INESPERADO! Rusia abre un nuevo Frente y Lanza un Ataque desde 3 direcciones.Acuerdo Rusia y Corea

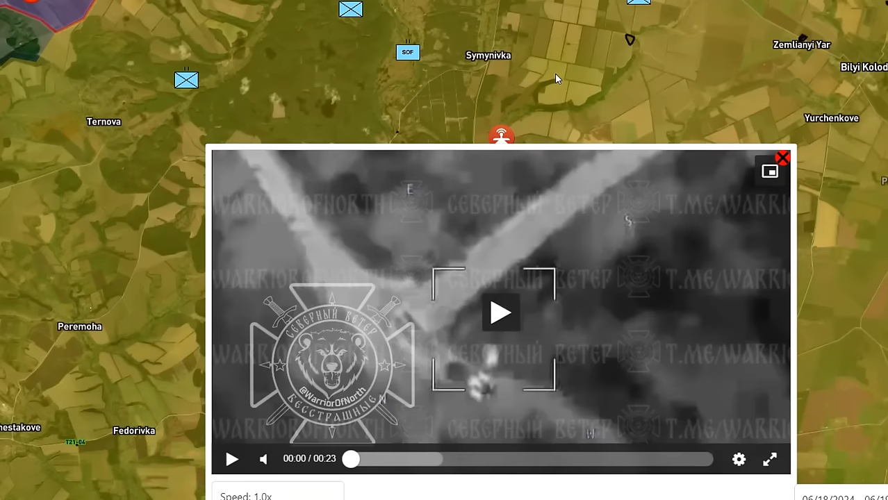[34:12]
las tropas rusas lo que hacen es atacar con drones Lancet, drones FPV.
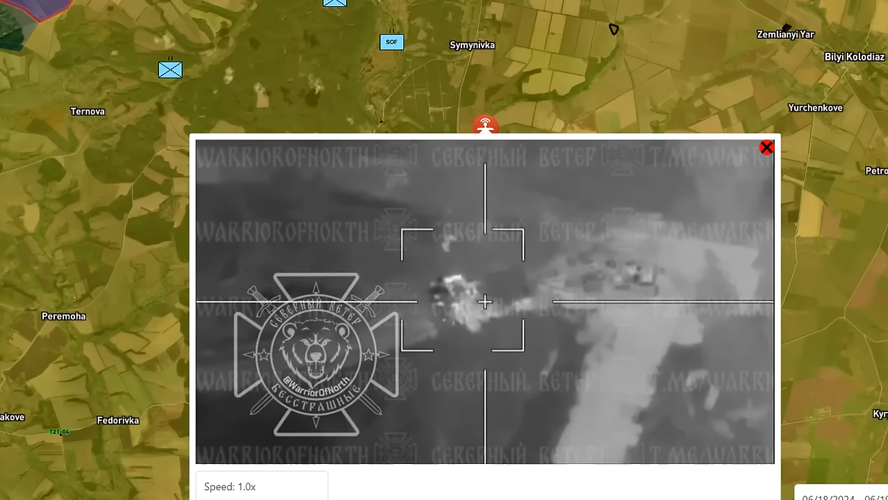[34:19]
Aquí podemos ver un BMP-3 que va a ser atacado y destruido por las tropas rusas con este Lancet.
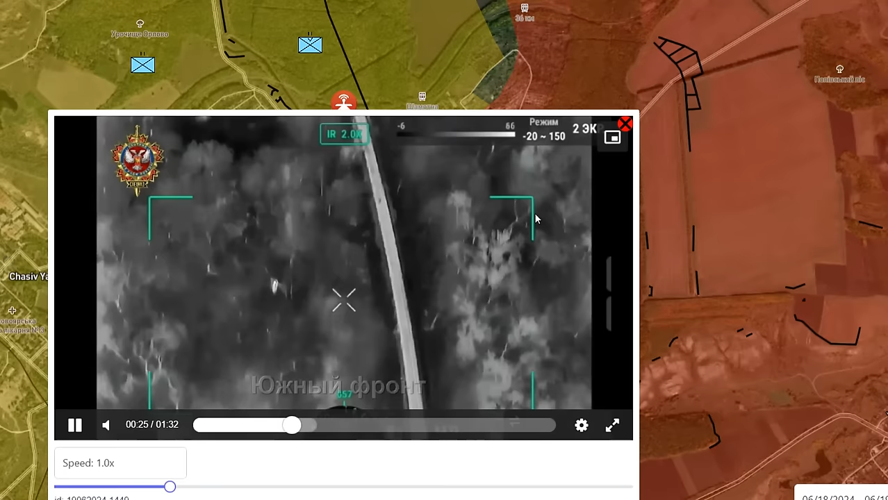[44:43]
están siendo bombardeadas por las tropas rusas como pueden observar en estos videos que los están lanzando los drones FPV
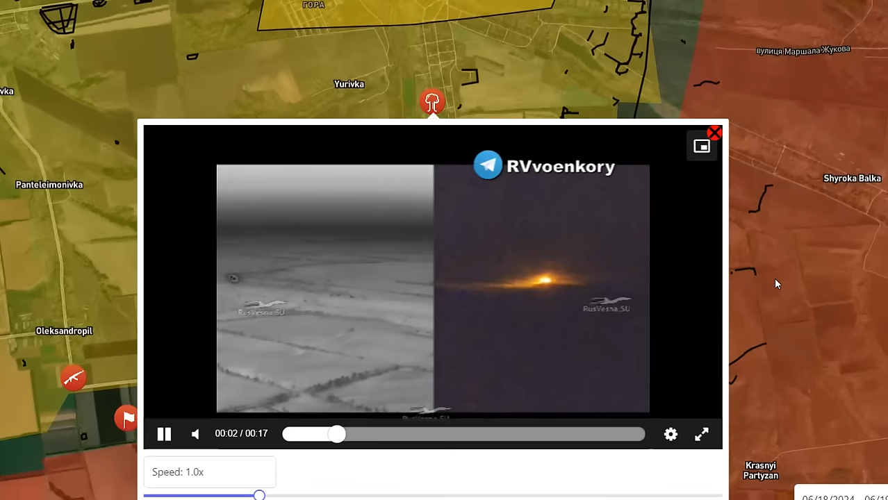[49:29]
Rusia atacando New York pero bueno New York en Ucrania
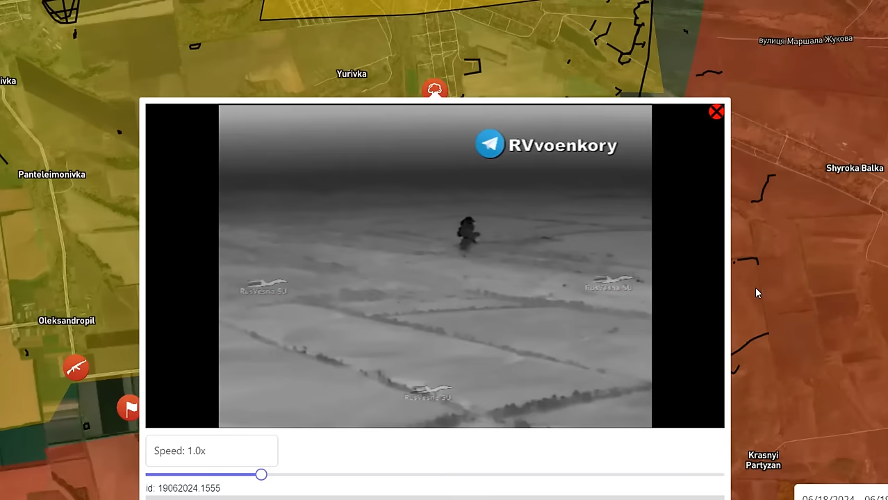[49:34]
y ahí está el uso de las bombas FAB
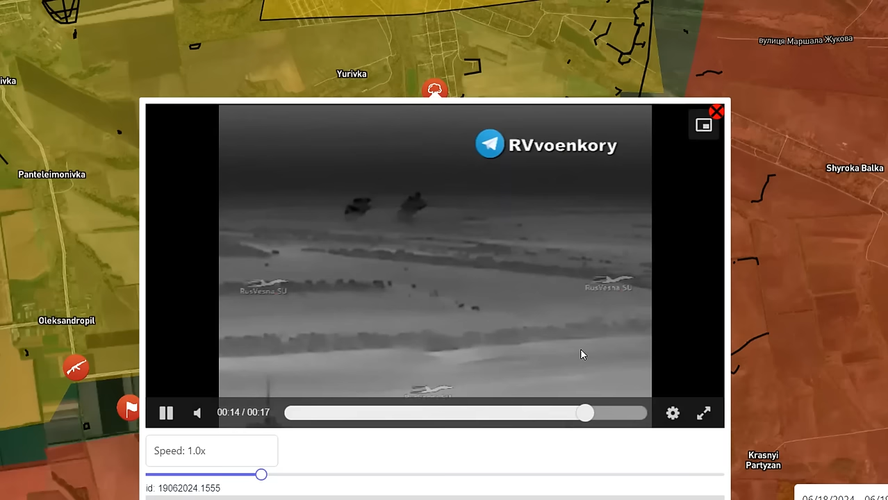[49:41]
atacando directamente todas las posiciones ucranianas aquí y lo cual me confirma o nos confirma de que próximamente se va a lanzar
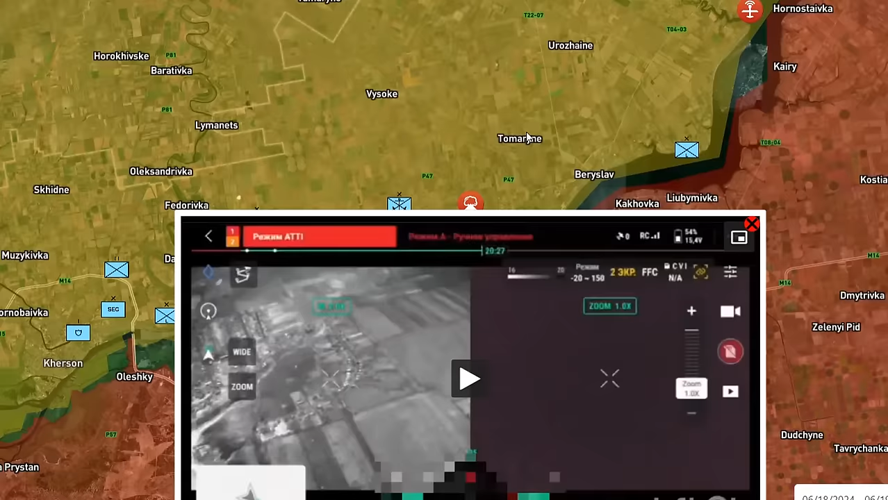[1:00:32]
bombardeando todas las posiciones ucranianas que se encuentran